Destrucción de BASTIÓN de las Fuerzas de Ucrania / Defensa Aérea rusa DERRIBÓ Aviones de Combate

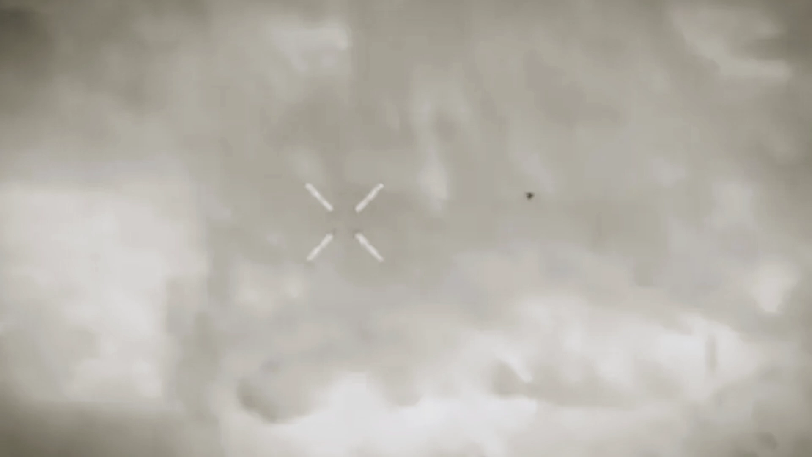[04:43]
En dirección a Donetsk, una de las unidades del grupo de tropas sur de las Fuerzas Armadas de la Federación Rusa destruyó con fuego de artillería un punto fuerte de las formaciones ucranianas y una camioneta que se acercaba a él.
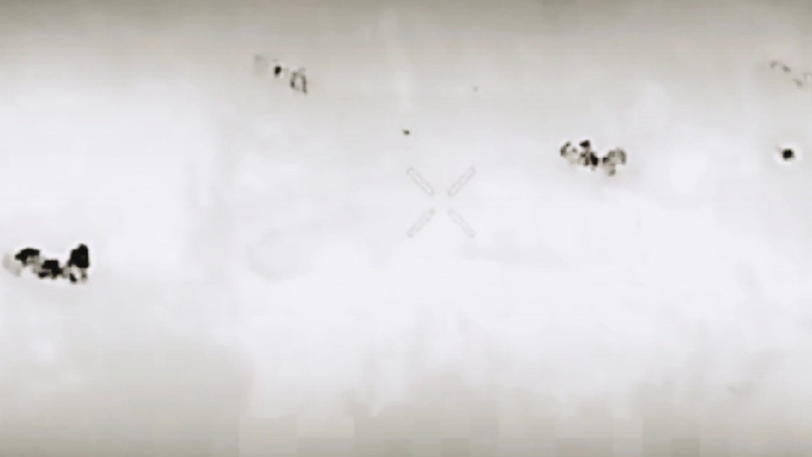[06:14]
Como resultado de este bombardeo, el enemigo sufrió pérdidas. Los militares destacaron el trabajo competente de los observadores y
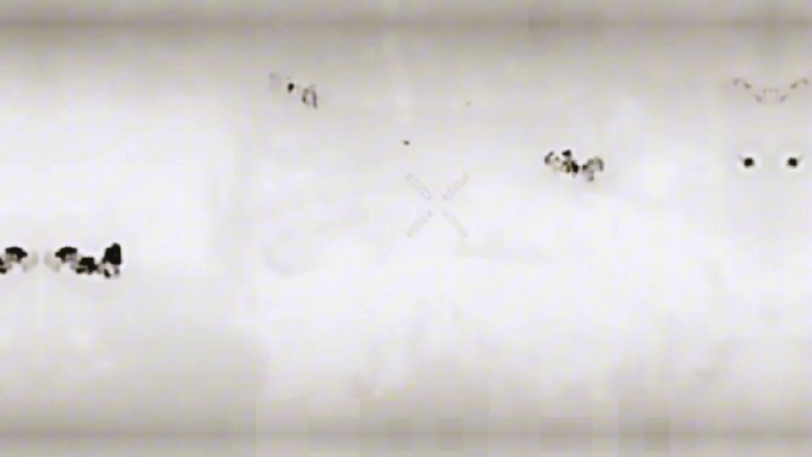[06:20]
artilleros de la artillería de cohetes de las Fuerzas Armadas de Rusia.